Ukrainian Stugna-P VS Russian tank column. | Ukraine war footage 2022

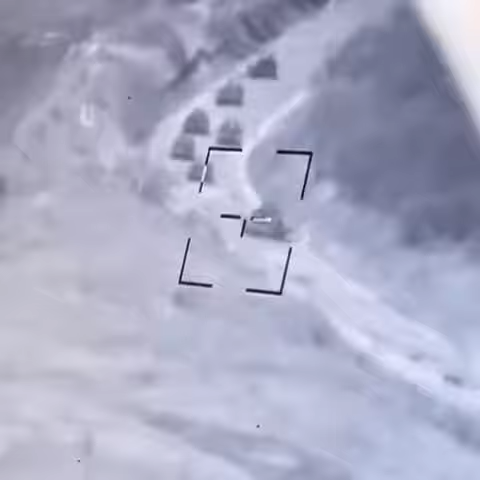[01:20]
Ну только тепер надо ждать других, потому что вони ось два разбитых, походу, стоять уже. А де вони вообще? Ось вони, нахуй, на дороге.